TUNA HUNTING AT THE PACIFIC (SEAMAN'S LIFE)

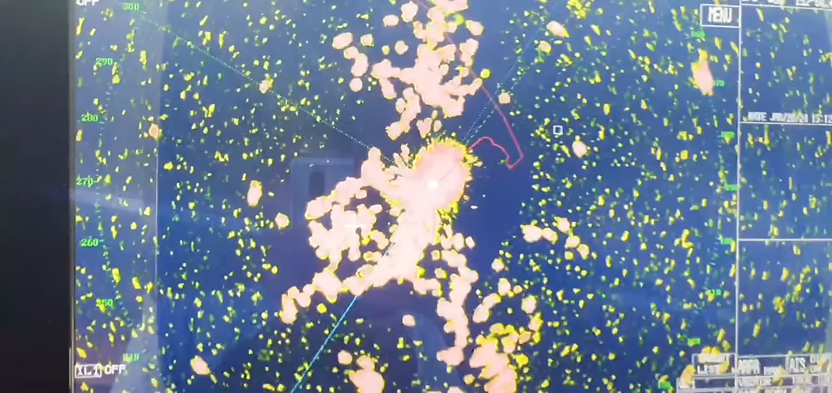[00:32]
Naglabas na naman mga kawan, mga kasimangisda. Ito sa nakikita nyo sa radar natin. Ayan na naman po yung mga ibon natin pinuntahan kanina. Yan po ay positive lahat po yan, may isda.
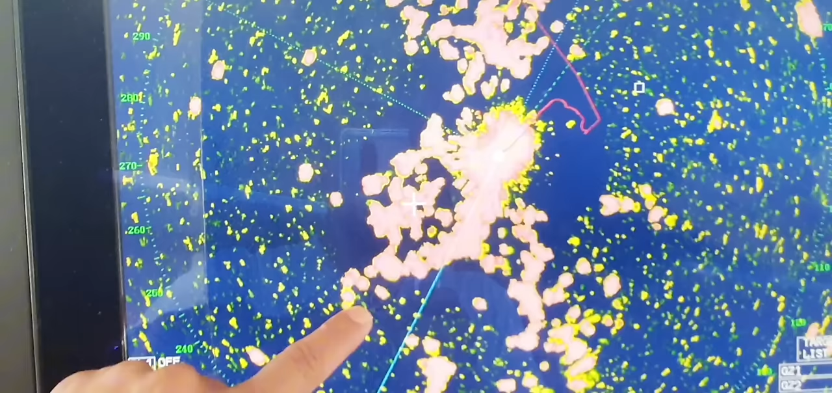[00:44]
So hindi nga lang ho talaga nagpahuli sa amin yung pangalawa naming area. Nabokya kami. Bokya po kami kanina, pangalawa.
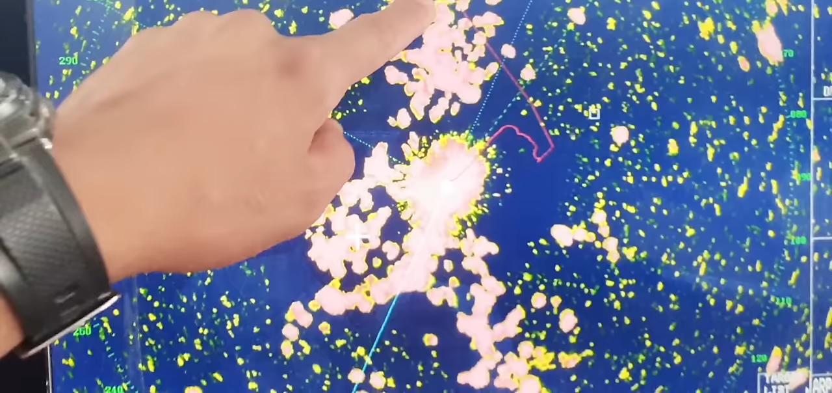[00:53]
So ngayon, ito na yung pagkakataon namin. Baka sakaling ipagpagkalaob na sa amin ito ngayon. Yan po, lahat po yan may mga isda kanina.
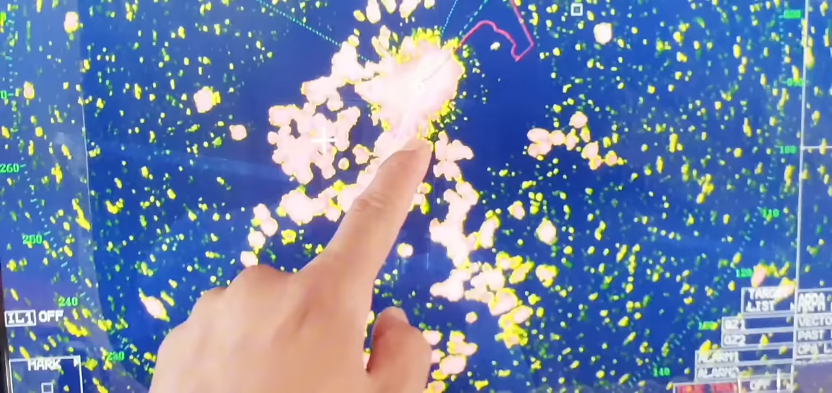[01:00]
Ang karamihan po ditong isda ay tuna ngayon. So medyo kulimlim ang kapanahunan dito.
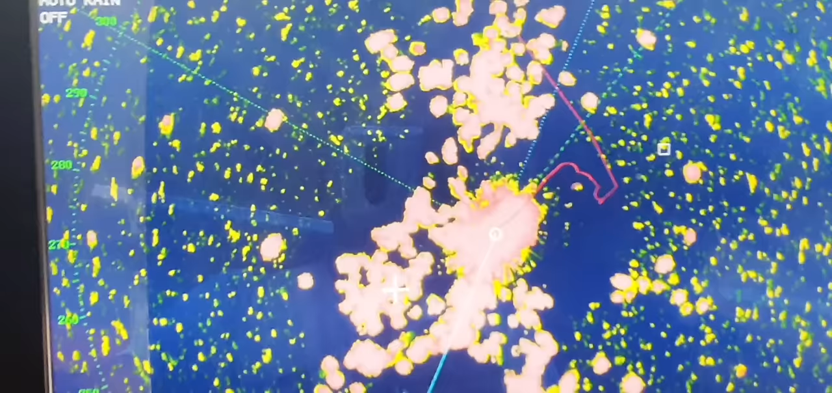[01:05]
Pero nagpapakita naman po ang isda at may pagkakataon at baka sakaling pagkakaloob na. Ayan.
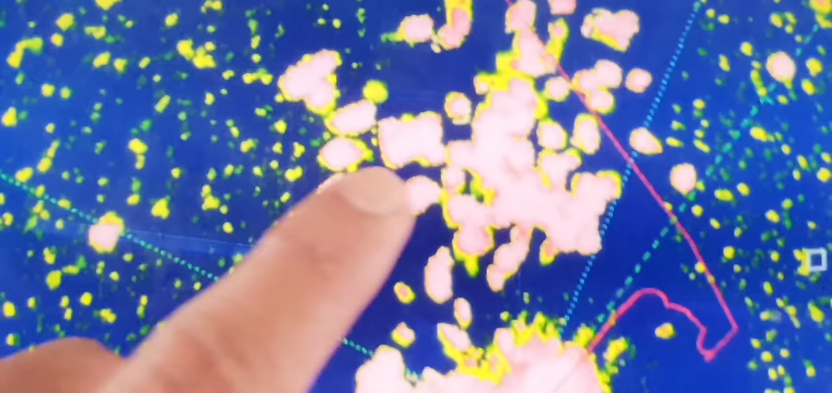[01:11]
Ganyan po, sa radar po dyan, ang tinuturo ko sa inyo mga kasimang isda. Radar po namin na ginagamit. Yan po ang tinatawag nating birds radar mga kasimang isda. Sa ngayon kami ay pumuporma na sa isang grupo na mimili lang po ng maganda-gandang labas.